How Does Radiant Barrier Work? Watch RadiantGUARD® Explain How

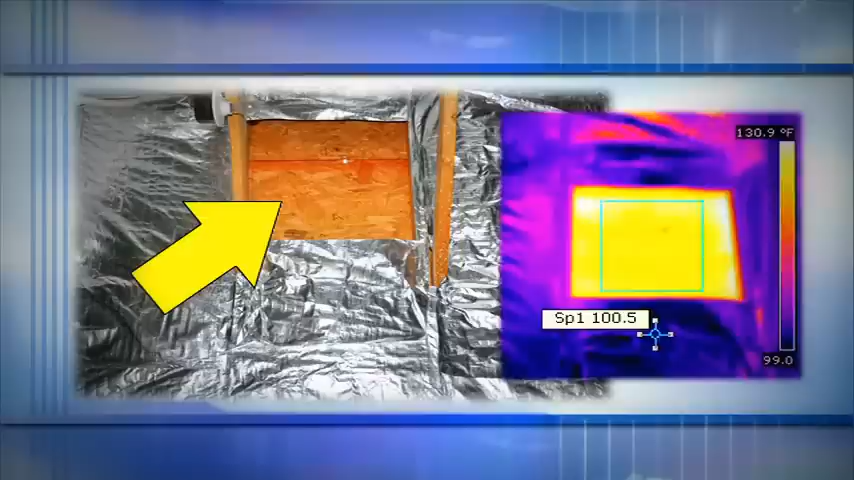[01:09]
On screen: scale top 130.9°F
As you can see, a small section of the Radiant Guard has been cut out for comparison purposes. These images were captured on a 90-degree summer day. The section without the Radiant Guard is measured at 130.9 degrees.
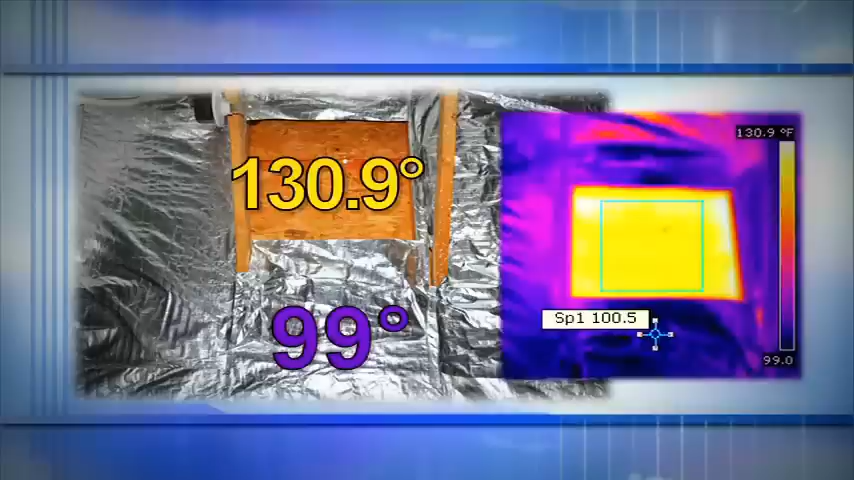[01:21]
On screen: scale top 130.9°F
The area with the Radiant Guard is 99 degrees, over a 30-degree temperature difference.